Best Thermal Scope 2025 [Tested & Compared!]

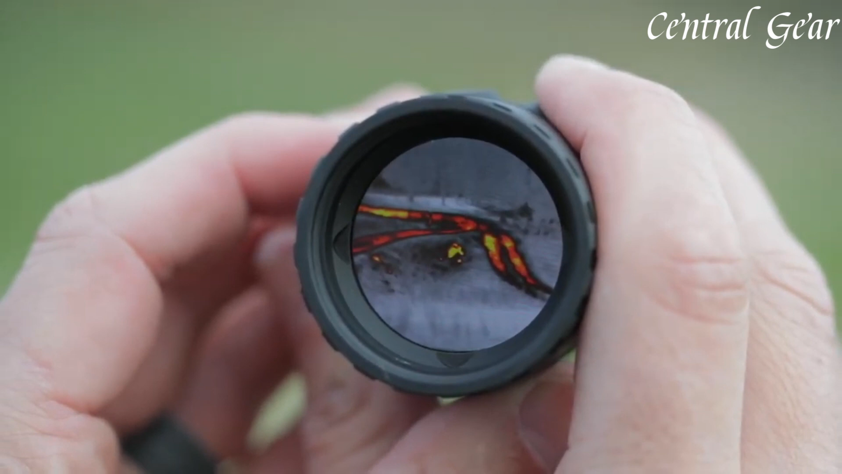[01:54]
adapting to different environments and user preferences. With its impressive range and the added safety and efficiency of beacon mode,
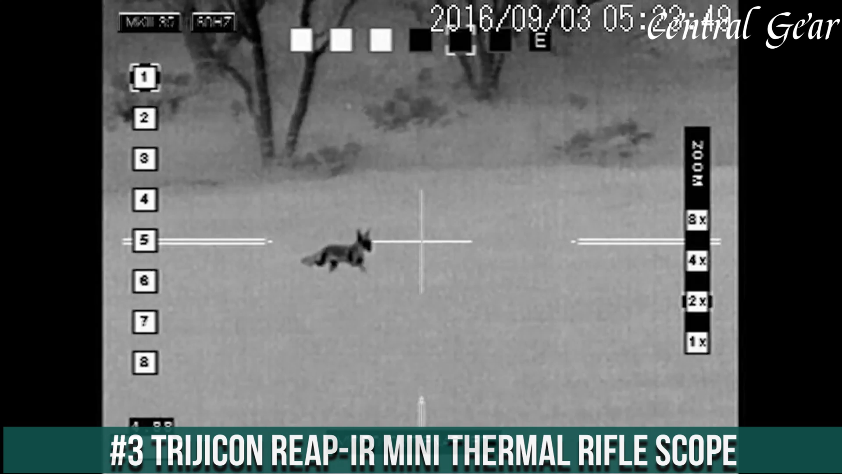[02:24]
that merges cutting-edge technology with compact, high-performance design tailored for precision shooting and tactical operations.